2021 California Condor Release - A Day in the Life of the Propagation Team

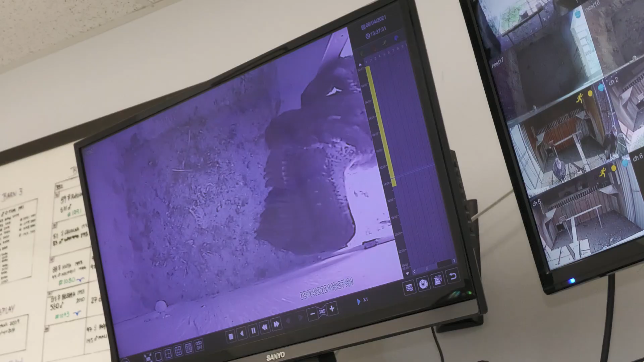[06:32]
So, like, for instance, over here, I've got a chick that's jumping all around on the ledge and flapping its wings. And that is a chick that is getting very close to fledging.
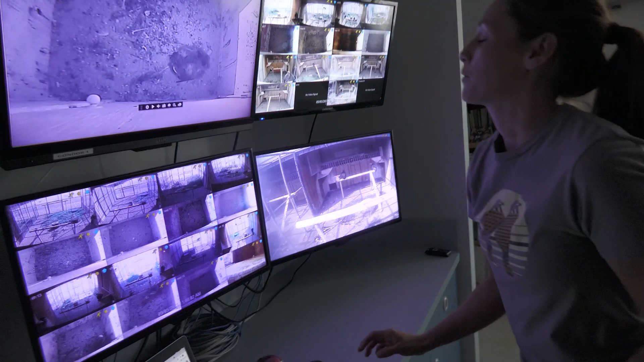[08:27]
And that way we can keep a close eye on the chick. Looks like he's doing pretty good. We'll just keep a really close eye on him and see how the parents react when they come back.